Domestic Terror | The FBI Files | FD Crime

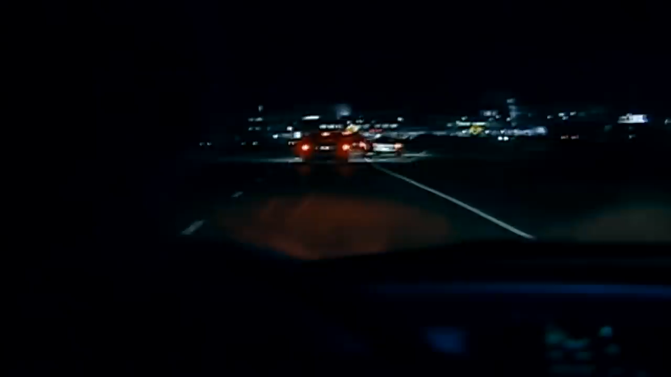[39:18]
And so we began our surveillance, not knowing where they were going to end up. The FBI tailed the suspects as they headed west out of Sandpoint.